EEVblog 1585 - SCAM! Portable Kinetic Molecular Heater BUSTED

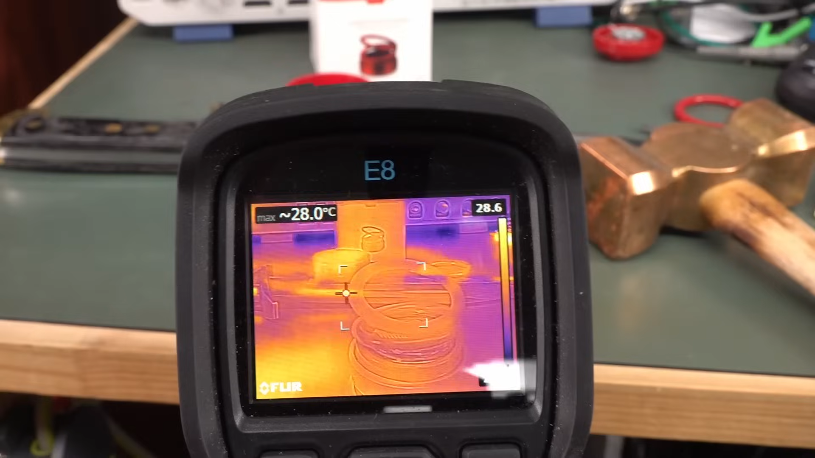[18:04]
On screen: max 28.0°C
And as you can see, nothing, no vortex, no emitting anything.
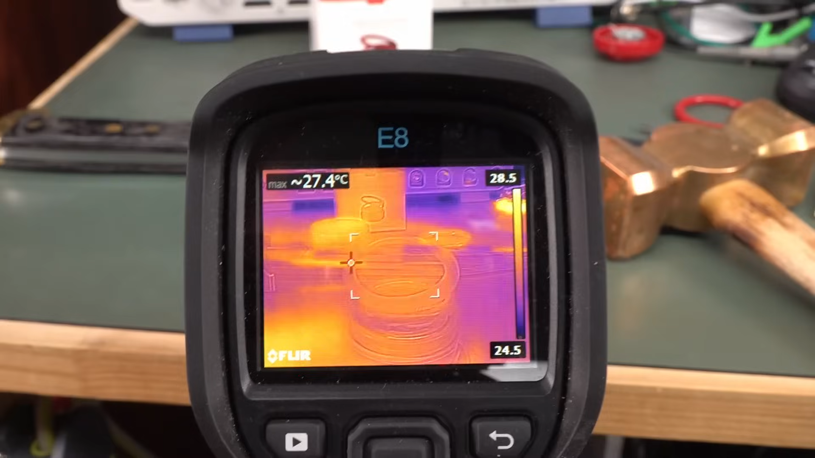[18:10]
On screen: max 27.4°C
It's just utter, utter garbage. Of course, everyone knows this, but yet people, oh my goodness. Like, yeah, it uses magic vortex NASA technology rings.